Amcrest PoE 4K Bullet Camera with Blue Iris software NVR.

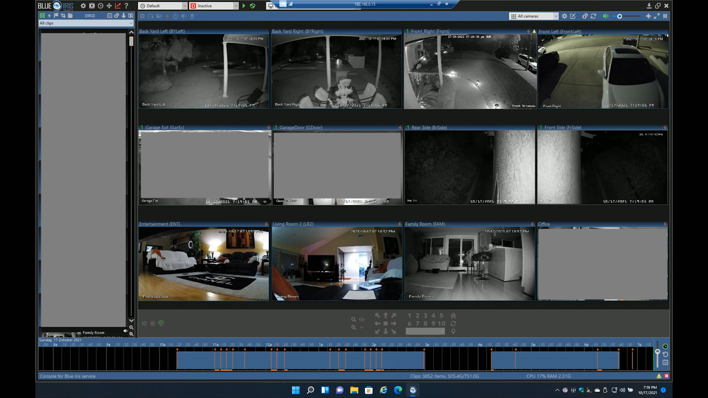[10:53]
And I'll soon be replacing the last one. As not all things are perfect, the one thing I did want to point out is though the Amcrest cameras have a good IR nighttime performance,
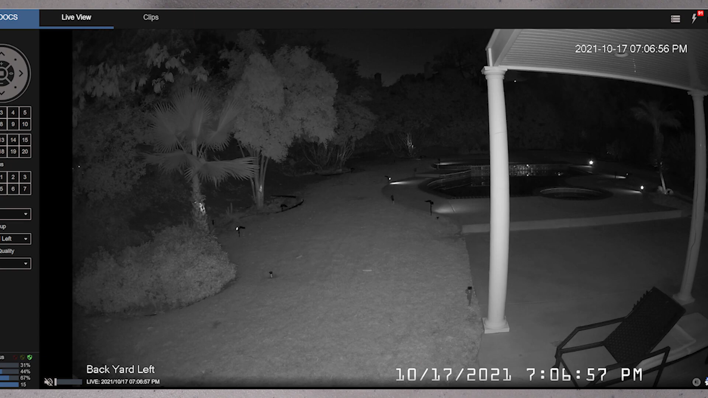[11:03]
it was slightly less than what I saw from the Rio Link cameras that they actually replaced.